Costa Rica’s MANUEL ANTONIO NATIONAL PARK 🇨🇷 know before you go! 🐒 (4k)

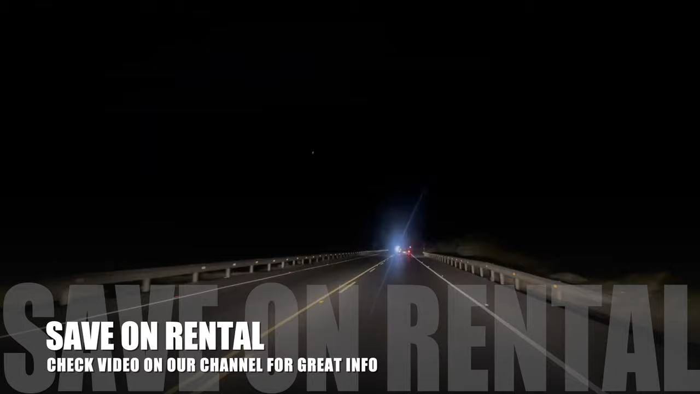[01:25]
but we'll show you how to avoid them.
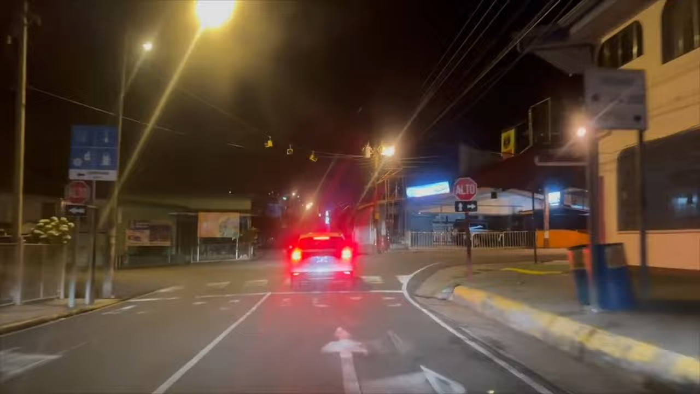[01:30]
And guys, as you can see, we are driving at night to Manuel Antonio, but there's a reason why are we taking this drive at night.